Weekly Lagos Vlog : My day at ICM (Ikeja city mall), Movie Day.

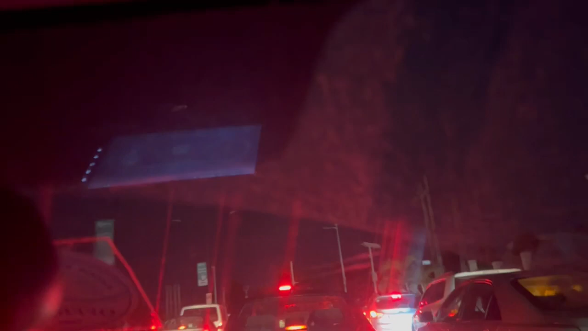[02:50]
you know set out to go home oh my god the traffic lagos traffic will frustrate your
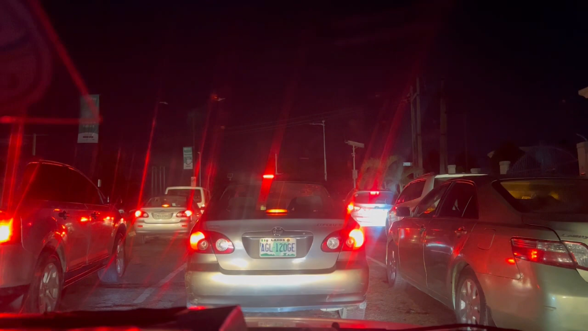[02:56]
destiny if you are not road smart in lagos you sleep in traffic so guys thank you for staying to the end of this video thank you for the support and love seeing you in my next video don't forget to subscribe